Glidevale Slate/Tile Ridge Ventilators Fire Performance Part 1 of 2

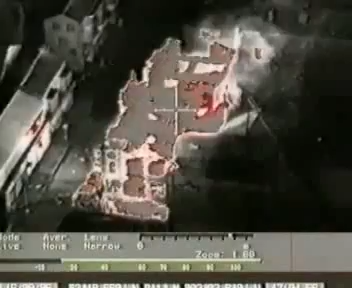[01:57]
As the image is lost due to smoke build up, the film switches to infrared imaging which allows us to see through the smoke.
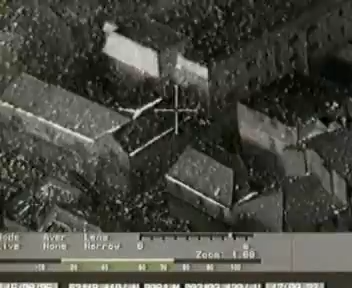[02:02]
The snowing effect is hot airborne and burning embers. These show up as white and can be seen collecting in valleys and eaves gutters. Such embers would also collect behind roof protrusions such as chimneys and roof tile ventilators.